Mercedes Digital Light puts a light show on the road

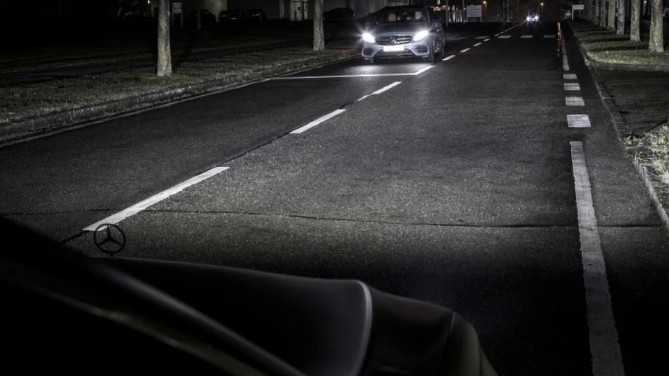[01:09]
each LED to make a particular and sometimes complex lighting design the new digital light
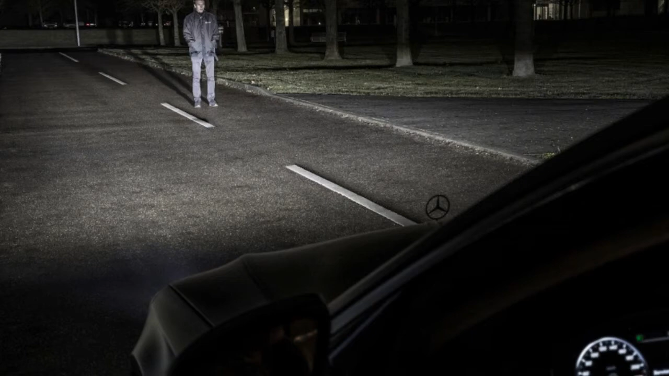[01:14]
works with every one of the cameras sensors and route data utilized by a s-class and